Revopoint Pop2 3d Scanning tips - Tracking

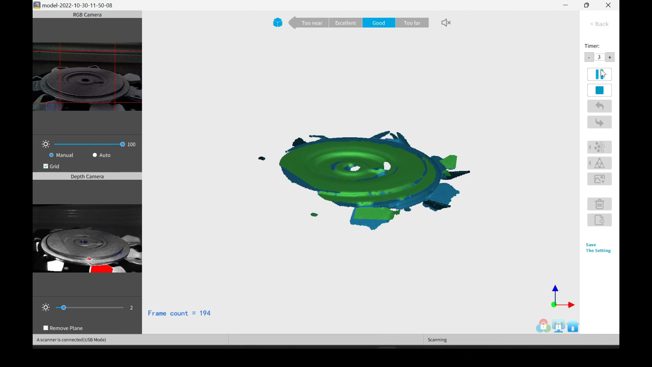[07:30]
Now it did right there have a small shift. Which I believe is just the software.
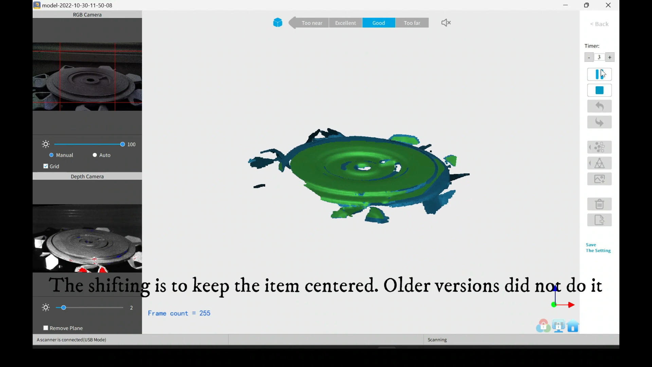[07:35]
It tries to keep everything centered. And a lot of times, it'll shift things over a little bit. But normally once you fuse the point, everything lines back up. So a lot of times, if you're scanning previews not looking good.
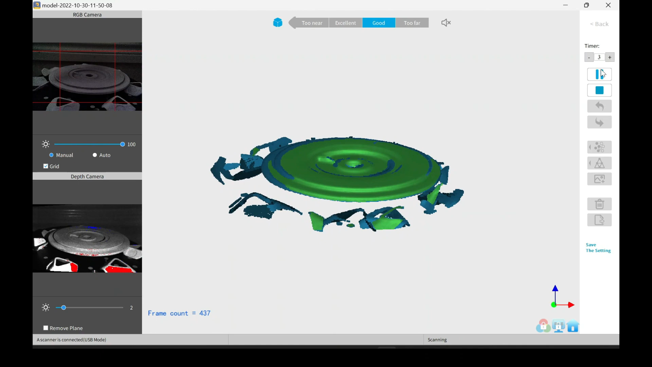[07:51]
Just go ahead and finish the scan. Or stop it. And then fuse the point cloud.
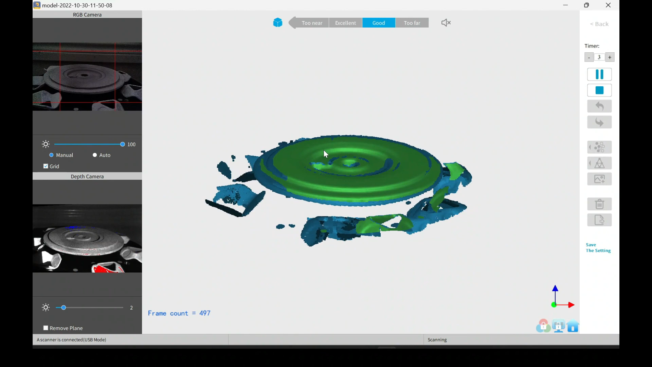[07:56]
Check and see how it works. Alright. Stopped it right here. Made it all the way around. As mentioned, things look a little shifted. But once we fuse the points, we'll see how it comes out.
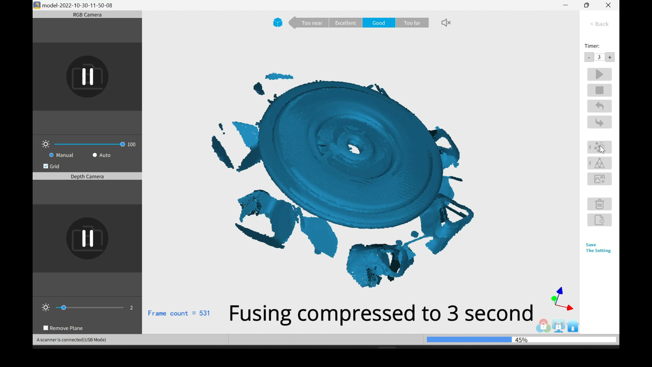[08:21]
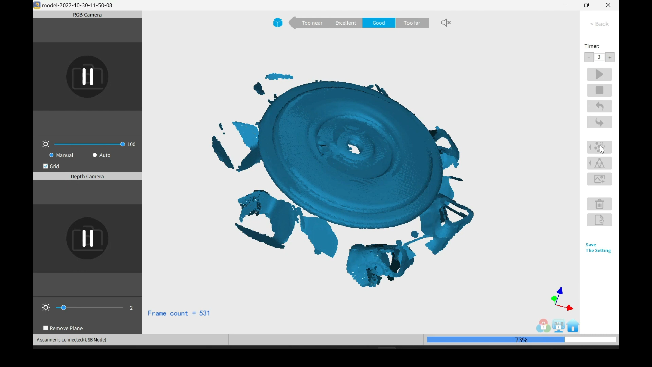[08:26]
And here we go.
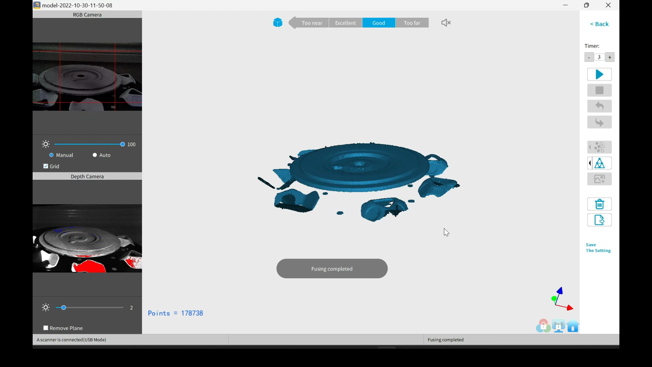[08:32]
The points are few. And it's already looks pretty good. Things are looking nice and smooth. Things are in place. There's no duplicates.
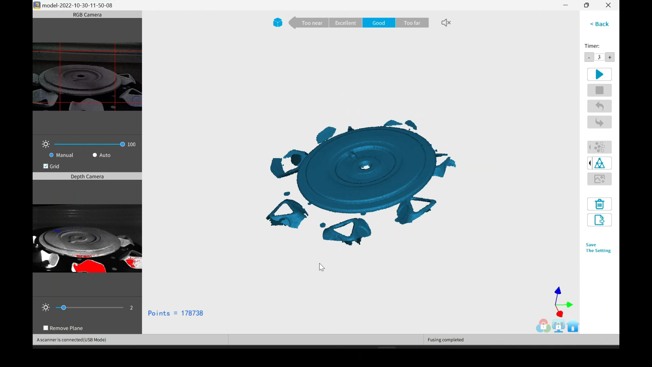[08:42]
So I'll go ahead and mesh the model. This is where you get your .pl file.
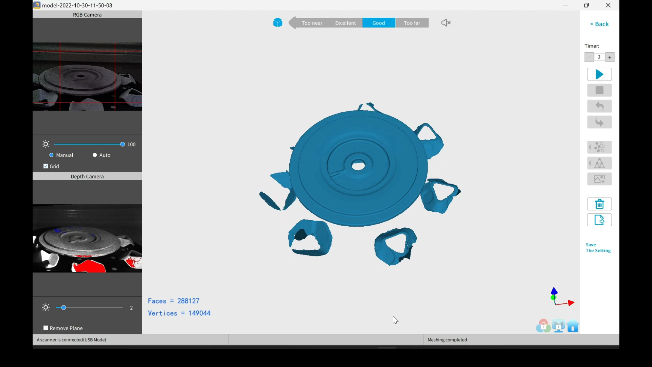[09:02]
And it finished. And here you go. It's a nice clean and smooth model. Now it does have the markers on it. So now I'm going to show you how to clean those up.
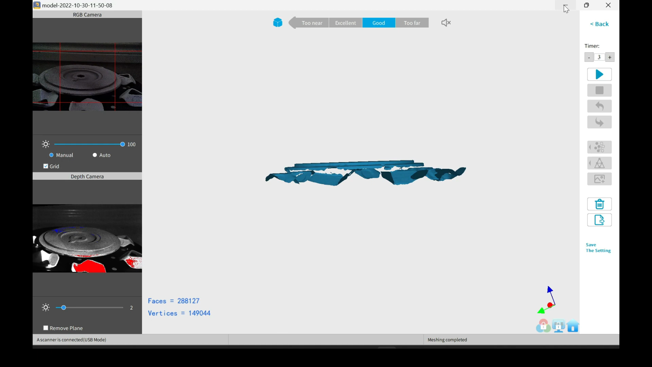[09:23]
To remove those from the scan. Just export your model. You can export as .stl or .ply. I chose the .ply. I chose the .ply for this. Just when you import it into Revo Studio, make sure that you grab the mesh .ply file.
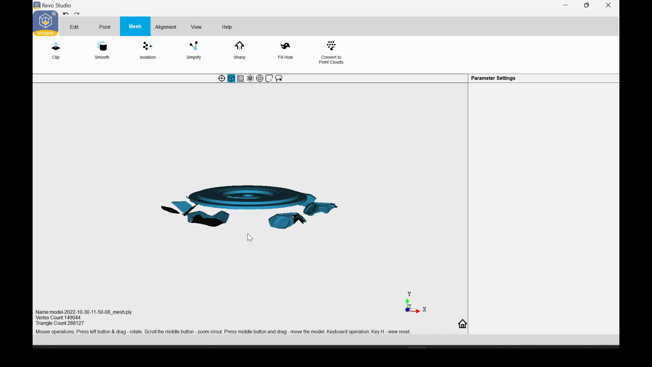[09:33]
And not the fuse. The fuse file is just the point clouds.
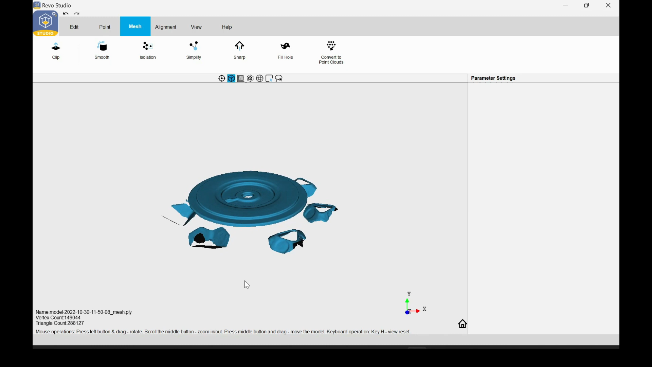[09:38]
So here I just leveled it to the viewing angle that I needed.
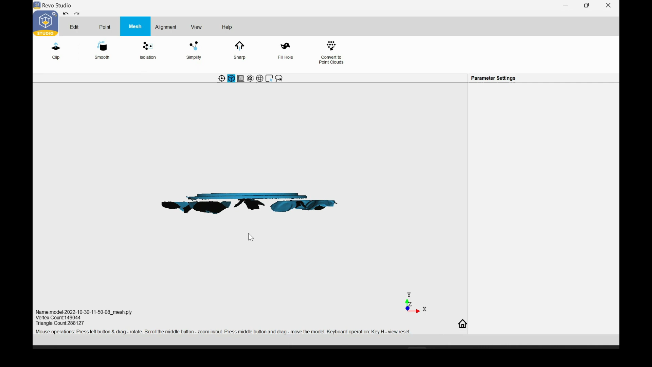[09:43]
Because I'm going to try to just chop the plane to remove everything that's below the plate. So you can click the clip tool.
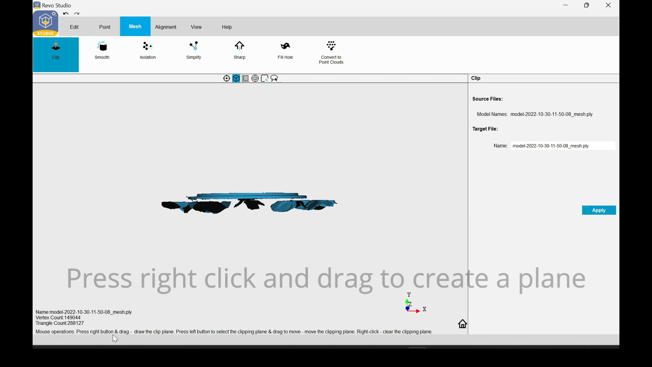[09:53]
Which makes a plane. You'd right click. And then drag to make your plane.
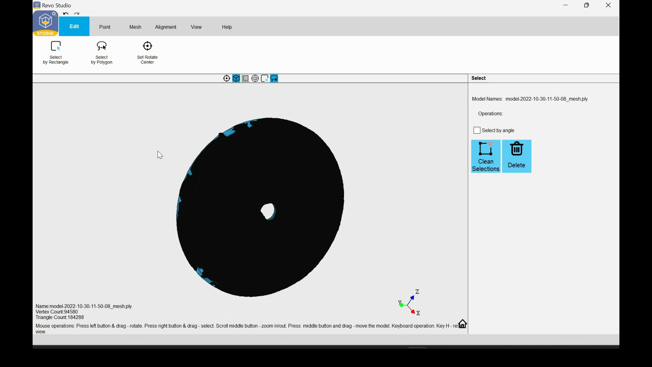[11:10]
So we'll go over to fill the holes. Do the hole fill.